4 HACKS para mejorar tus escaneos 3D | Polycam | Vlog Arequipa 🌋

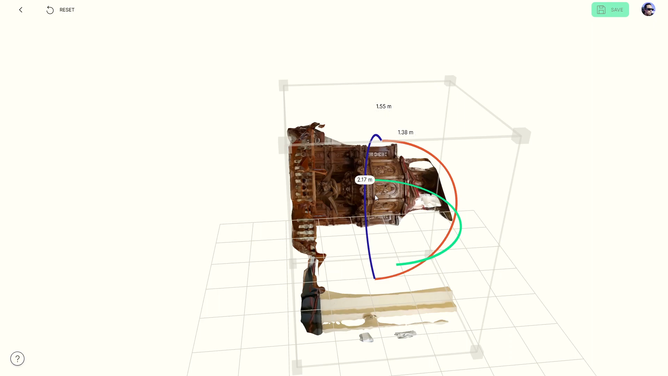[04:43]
Afortunadamente, esto lo podemos ajustar de manera simple a través de Polycam Web.
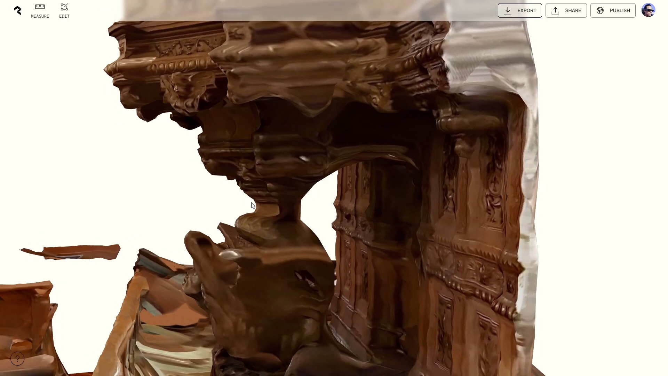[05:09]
Estoy seguro que Polycam se irá actualizando con más opciones de edición.
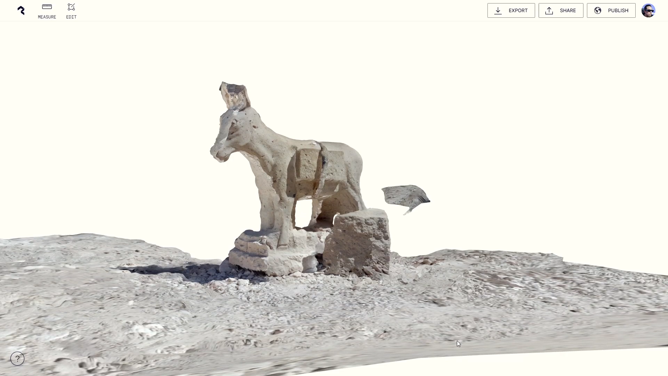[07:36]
Y no podía faltar el escudo gigante de Arequipa.
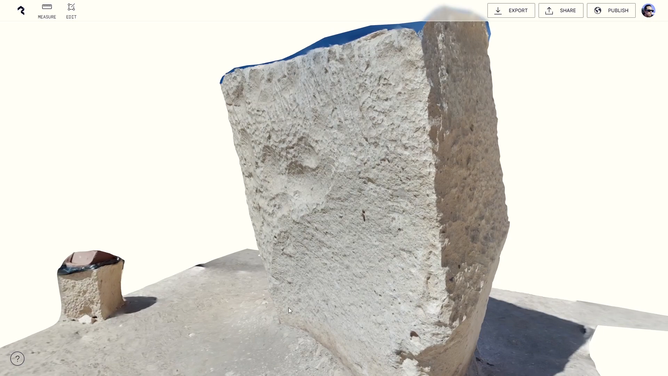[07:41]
Y aquí utilicé Object Masking para ser más preciso al momento de generar el objeto 3D.
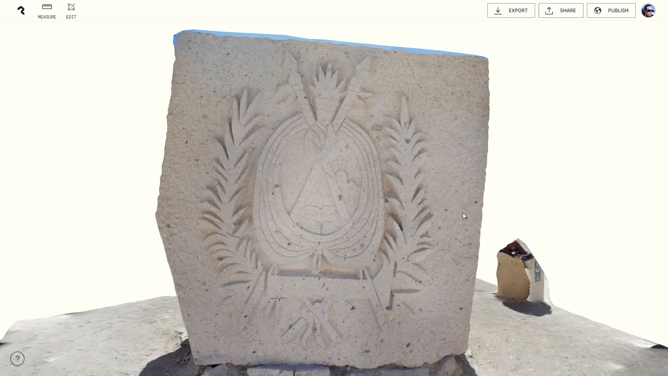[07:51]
Me faltó tiempo para escanear más objetos. Ya será para la próxima. Hay muchos destinos por visitar y se me hizo imposible escanear todos. La idea de hacer este video surgió en Arequipa mismo, así que para la próxima nos organizaremos mucho mejor.
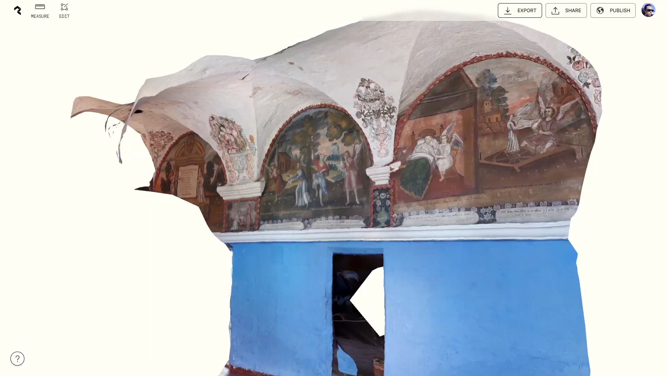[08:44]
Si escaneas o haces fotogrametría en interiores,
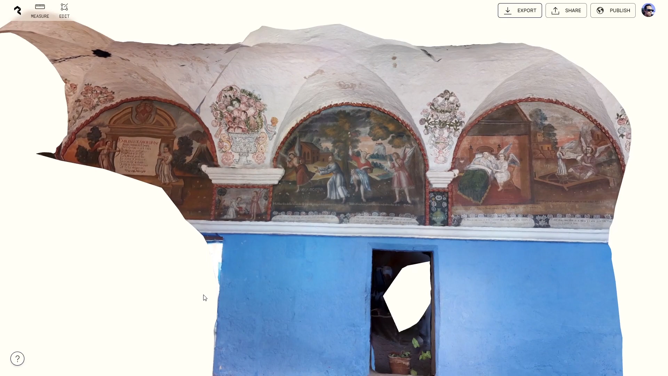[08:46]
cuida la luz y su impacto en los objetos.